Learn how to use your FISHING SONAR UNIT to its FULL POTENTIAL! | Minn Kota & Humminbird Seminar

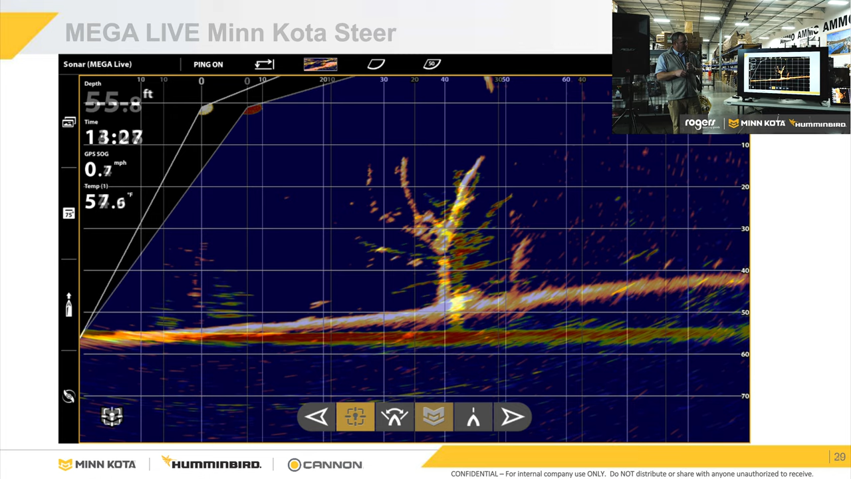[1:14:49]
Same thing here, this is just a different color option, so we don't have to just run a kind of our standard black background or white background. You've got all the color options in here. I kind of like running this blue screen. I run this blue screen more, especially even with my 2D sonar some. But sometimes the blue screen, it just helps little things pop out that are in trees or whatever. It makes them a little brighter. And this is completely a personal preference. There is no, what screen should I use in the daytime? What screen should I run at night? What color should I run? It's simply a personal preference. Everybody's eyes are a little different. We all see different colors a little different.
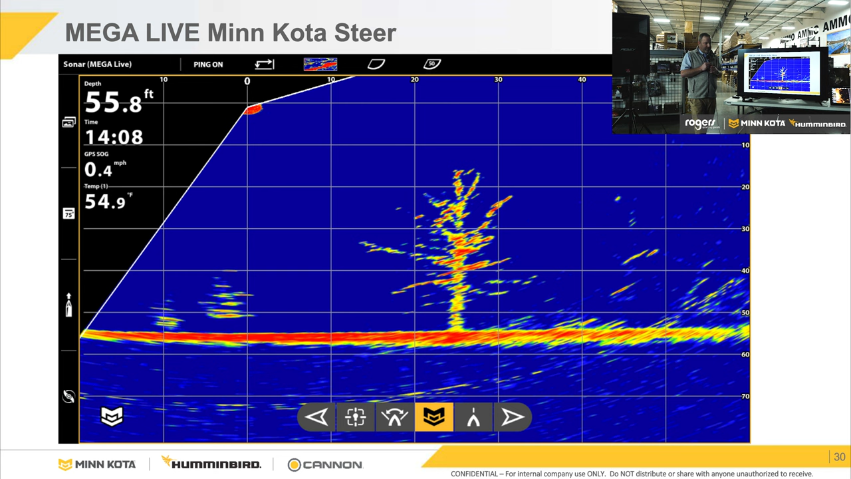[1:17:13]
On screen: depth 55.8 ft, water 54.9°F, speed 0.4 mph
Okay, so that's how you judge all that, huh? Yep, and okay. So, you know, what you do is you'd have to cast out, generally out, and you know, past it, let your bait sink down, and then you bring it back either through the top or through the side, wherever you were wanting to cast to. Yeah. But that's what's telling you where that tree is, how far away, and how deep in the water column it is. Here's another one. Same tree, but now you see there's actually some ball of shad or something back here behind that tree. This is the same tree we're looking at, a little different angle. And then, again, as the boat moves around, you kind of see, oh, all right, there's some shad hanging out back there. And that's all I've got for the PowerPoint part.
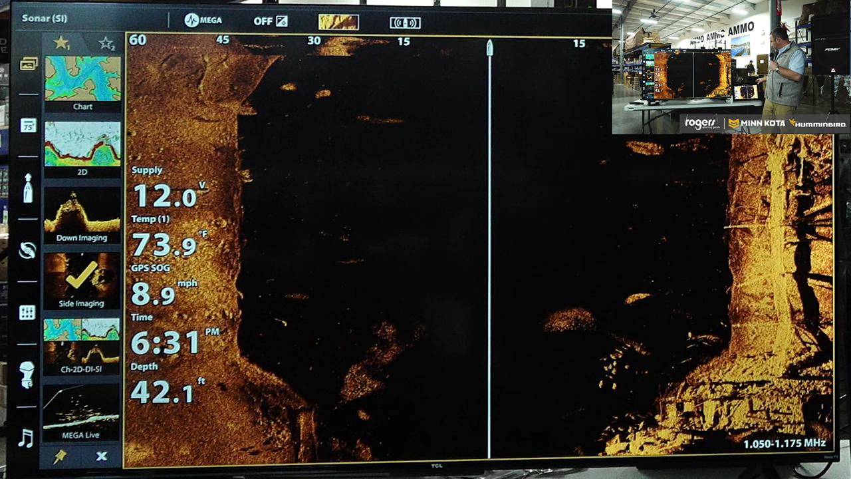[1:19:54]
On screen: depth 42.1 ft, water 73.9°F, speed 8.9 mph
And basically what we're trying to do is we're trying to take a 3D image of what's in the water and what the bottom of the lake looks like to the right and to the left. And right now our range is set to 60 foot. Our range is set to 60 feet. So, and we're in 42 feet of water.
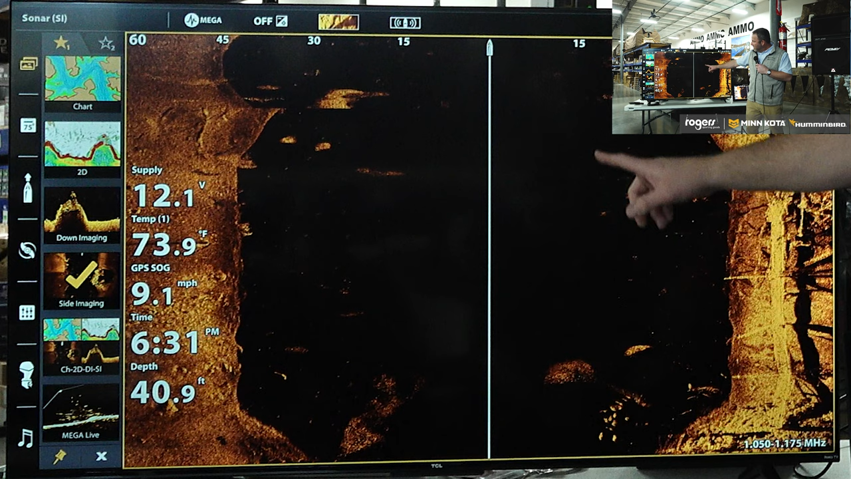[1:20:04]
On screen: depth 40.9 ft, water 73.9°F, speed 9.1 mph
So from right here out to the edge is the 42 feet, 38 feet of water, right? And then from here on out is whatever that extra distance is. With side imaging, it's always going to delete, or it's going to take out the depth of water. So if we were in 60 feet of water right now, all we would see would be the water column all the way out to the edge of the screen. We wouldn't see the bottom of the lake at all. So whatever depth of range or whatever depth of water you're in, it's always going to subtract that from the total distance it's looking.
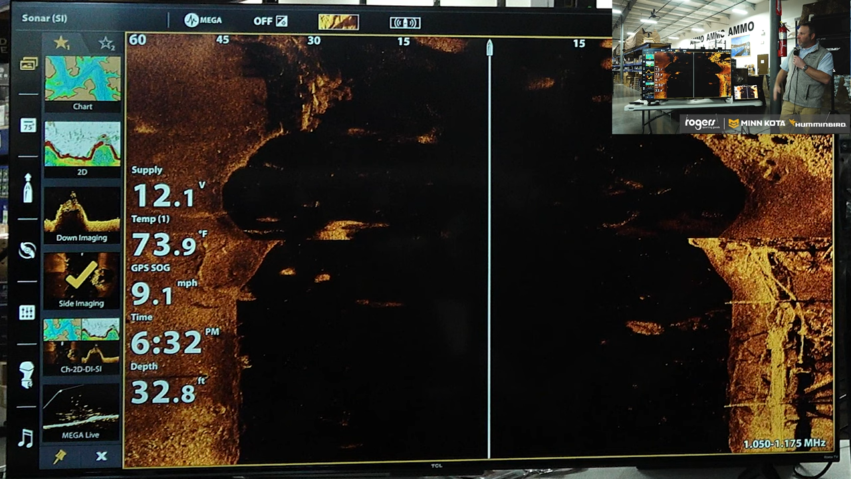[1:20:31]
On screen: depth 32.8 ft, water 73.9°F, speed 9.1 mph
My kind of general rule of thumb, or what I tell people to start with, I like to run my range about four times my average depth of water.
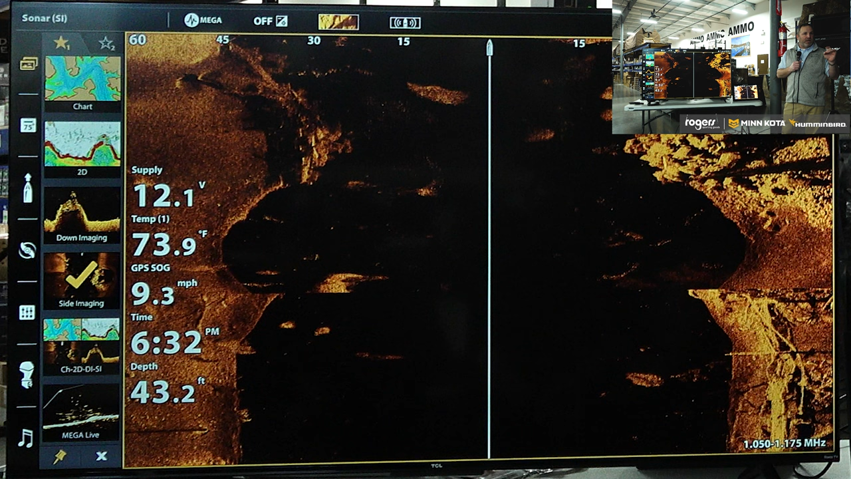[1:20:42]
On screen: depth 43.2 ft, speed 9.3 mph
So if I'm averaging between 15 and 20 feet of water, my boat's setting in 15 to 20 foot of water, my range is somewhere around 80 feet generally. That makes about a quarter of the screen on either side of the boat, the water column, and it makes about three quarters of the screen the bottom of the lake. So I get good coverage of the bottom of the lake to see what's down there, if there's structure, but I can still see the water column well enough to see, hey, there's a tree sticking up, or there's a ball of shad, or whatever's in the water column.
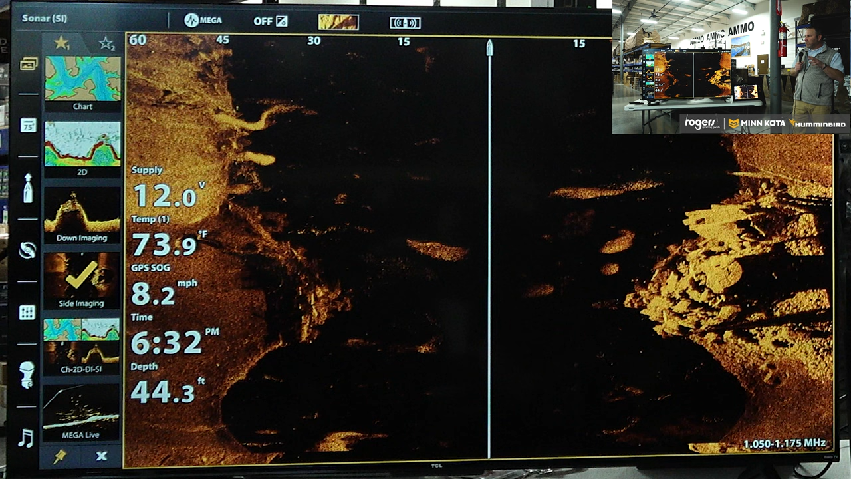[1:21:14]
On screen: depth 44.3 ft, water 73.9°F, speed 8.2 mph
So again, kind of roughly about four times my average depth of water is where I generally run my range. So like right now, we're not near that, right? We're in 45 feet of water, we're only looking 60 feet total. Another important one, to get a good kind of clear image, and in the apex or the Solix units, I can touch the top left-hand side up there where it says sonar, and it will bring up this quick option. If I'm running a Helix unit, I hit the menu button one time. When I hit the menu button one time, it brings up what we call our express menu.
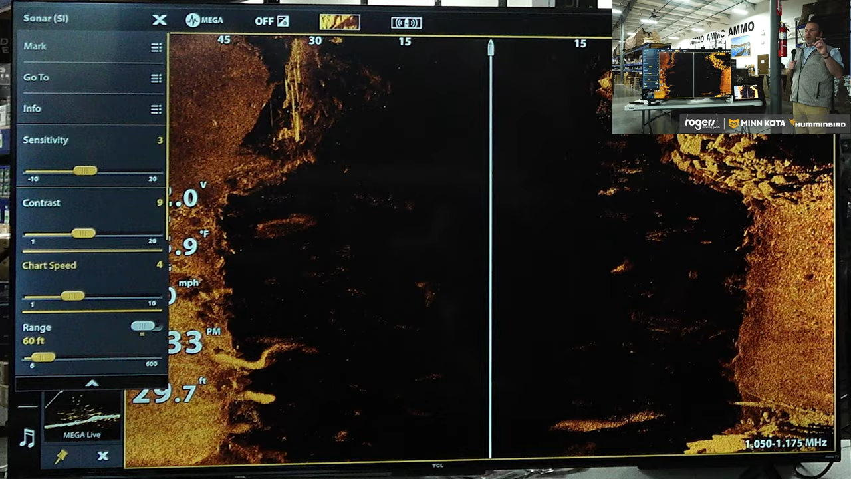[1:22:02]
Right there. So what chart speed is how fast this screen scrolls from top to bottom. Or how long you want your fish. How long you want your fish. So here's the thing to think about is, if my chart speed scrolled up real fast and I'm running at 10, because as a man, if we see anything and we see a range from 0 to 10,
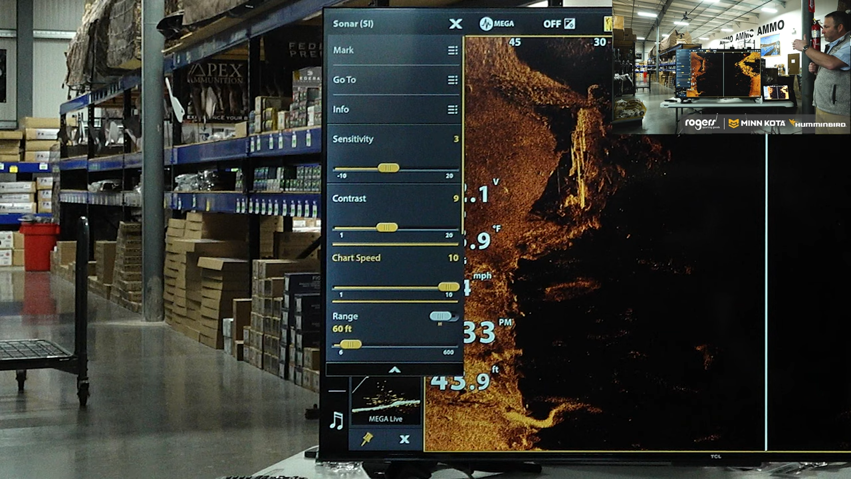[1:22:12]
if 5 is good, 10 is better, right? Like, that's just human nature. We turn everything up, as I want as much as I can get out of it, right? So I turn my chart speed up to 10, that screen starts to scroll really fast.
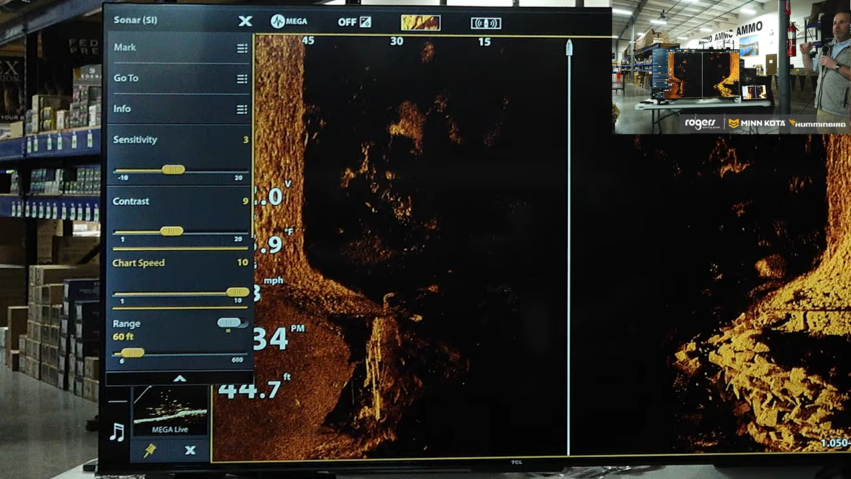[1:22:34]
And let's say this boat, you know, we're in our boat and we're fishing and the boat's going along at 2 mile an hour. We're on our big engine, we're just idling along, looking into a cove to see what's there, and we go by this rack of turkey vests that's sunk in the water, right? It's 4 foot in diameter. As the boat travels this steel girder and it goes by that rack of turkey vests, what's it going to do to those racks if my screen's scrolling really fast and my boat's going really slow?
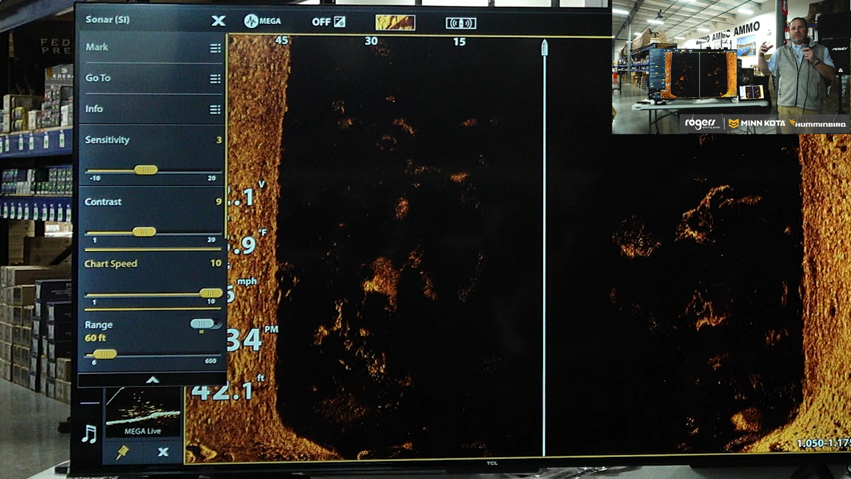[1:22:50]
What's it going to do to them, you think?
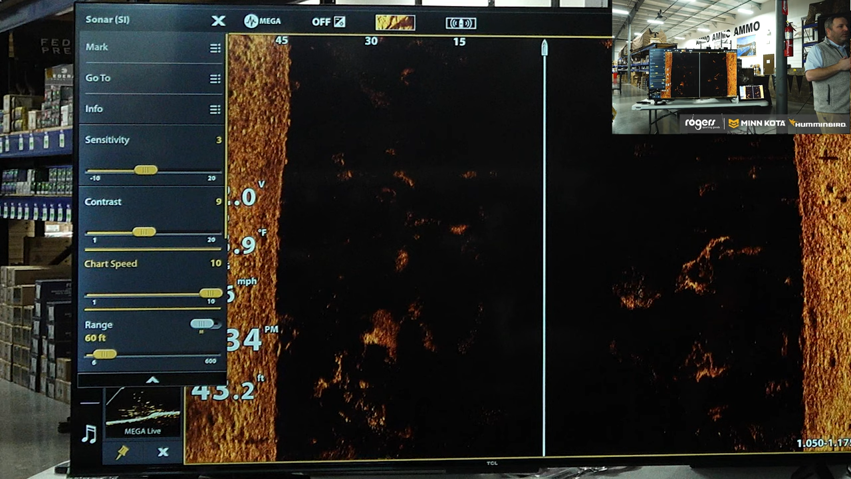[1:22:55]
It's going to stretch it out, and it's going to distort it, right? Because the screen is scrolling fast and the boat's going slow, so it's going to stretch that image out. So instead of getting a nice round rack of turkey vests, we're going to get this long, oblong,
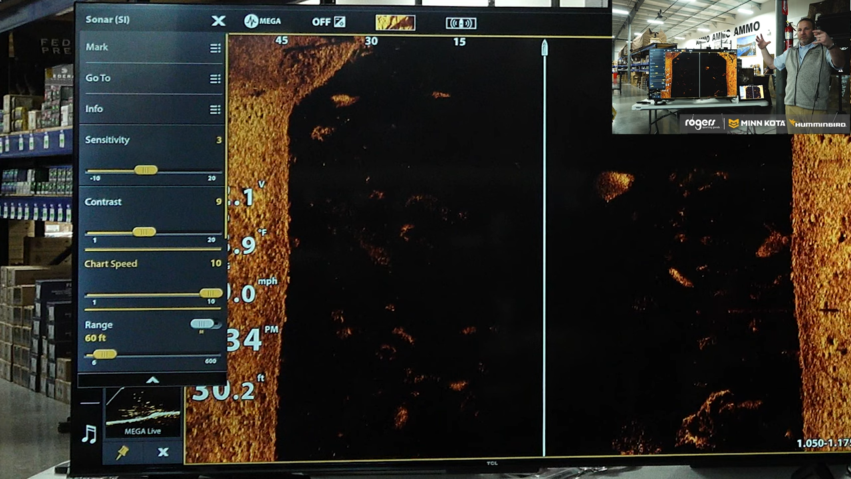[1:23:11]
you know, distorted image of something we can't tell what it is. And on the flip side of that, if I turn my chart speed all the way down to 1,
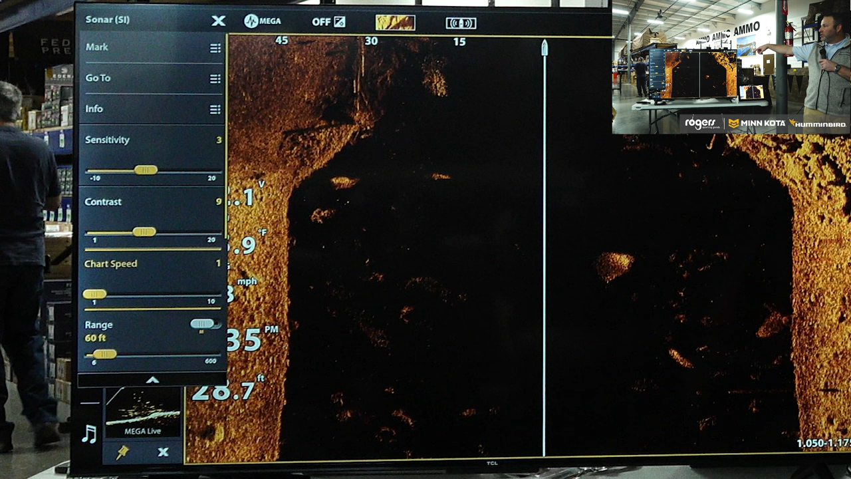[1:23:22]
and you'll see now it's refreshing really slow and it's going slow, and let's say we're idling along at 4, 5, 6 mile an hour, and we go by that same rack of turkey vests, what's it gonna do? If I'm going fast and the screen's going really slow, it's not gonna have time. It's gonna condense that rack of tree, or if it was a stump, or if it was a stake bed,
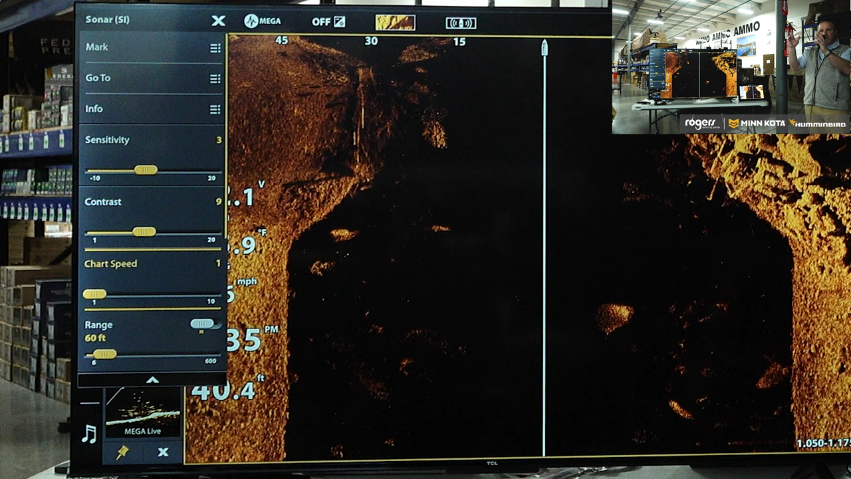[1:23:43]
On screen: depth 40.4 ft
crappie fishing, if it was a stake bed, whatever, it's either not gonna put it up on the screen because it doesn't have time, because the boat's going so fast, but by the time we get past that, the screen doesn't have time to refresh and actually put it on there. So what I kind of tell people, and this is everything that I'm telling you is kind of where I tell people to start, and you can make fine adjustments from there. But I want my chart speed number here to just about match my boat's miles per hour,
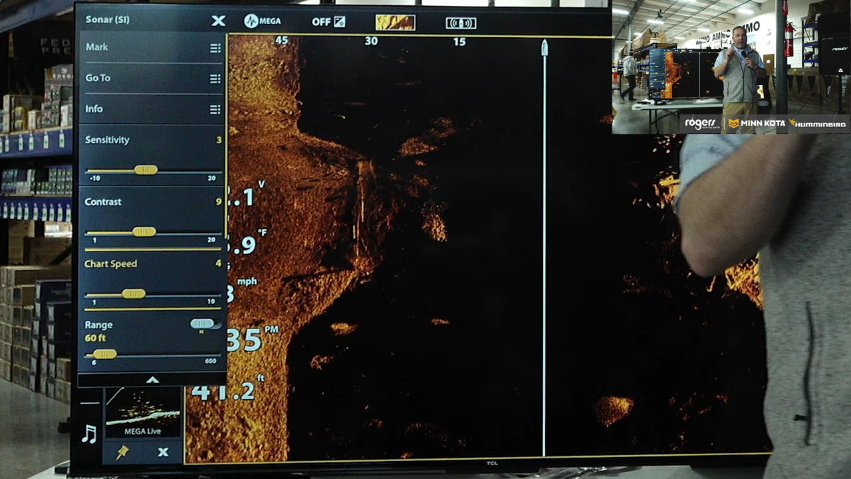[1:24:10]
On screen: depth 41.2 ft
or maybe one digit higher. So if I'm going 2.5, 3 miles an hour and I'm just idling with my big engine and